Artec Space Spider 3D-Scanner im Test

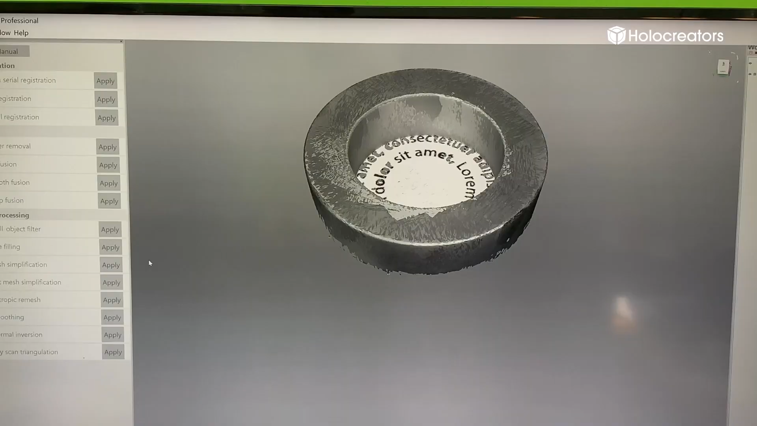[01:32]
Und das ist, glaube ich, auch eine tolle Eigenheit von dem Scanner. Der nimmt nicht nur die Geometrie auf, sondern man hat auch noch die Farbinformation.
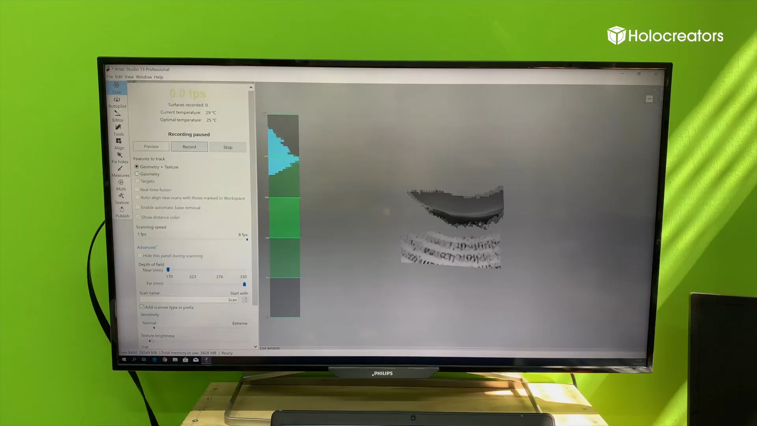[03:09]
Und wenn diese Kurve in der Mitte ist, dann ist das der Sweetspot.
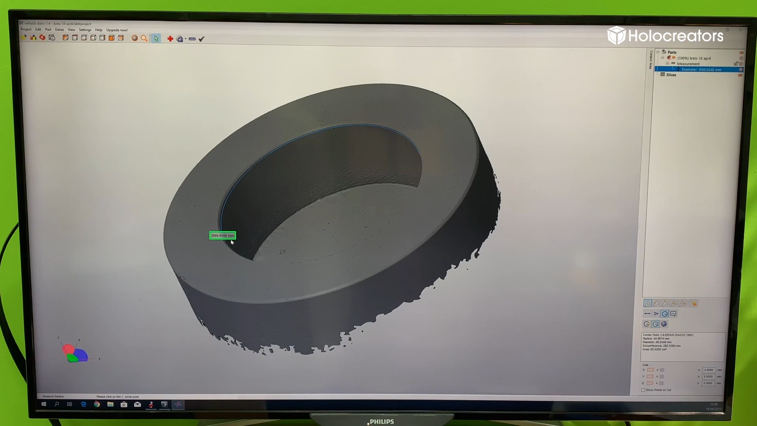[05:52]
Wir haben jetzt also, und das werdet ihr gleich auch noch im Video sehen, wir haben diesen Ring, diesen Einstellring 3D gescannt.
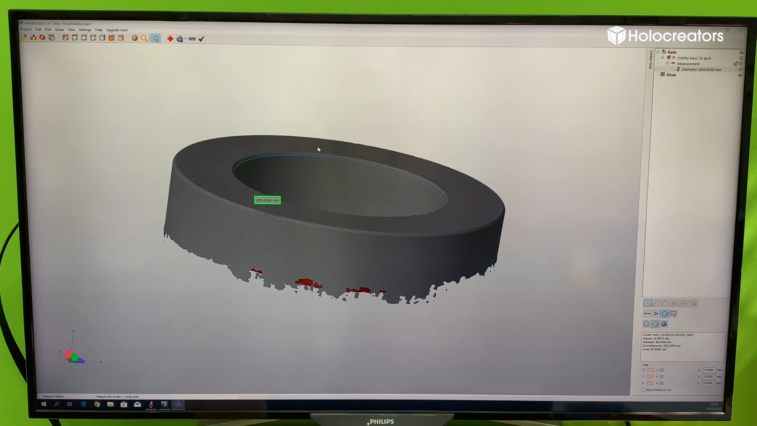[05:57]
Und dann haben wir ihn mit dem Computer vermessen.